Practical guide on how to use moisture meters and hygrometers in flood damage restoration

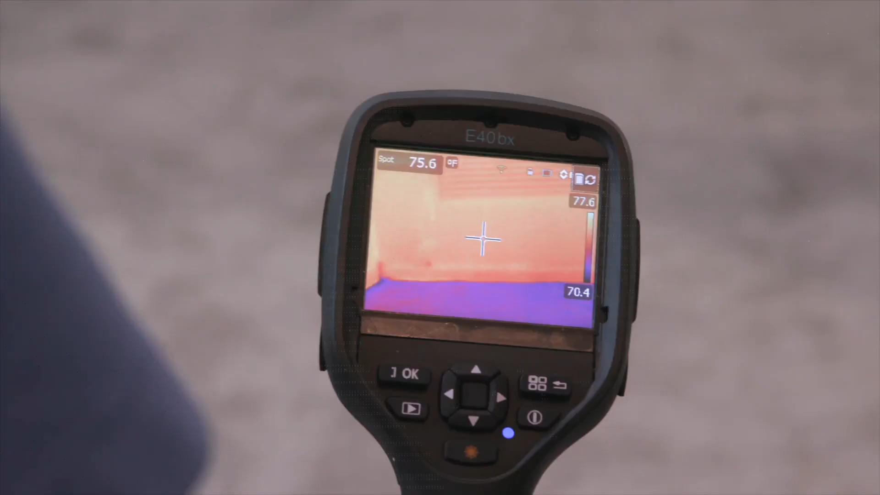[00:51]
On screen: spot 75.6°F
We do need to confirm what we see on the thermal imaging camera with a moisture meter.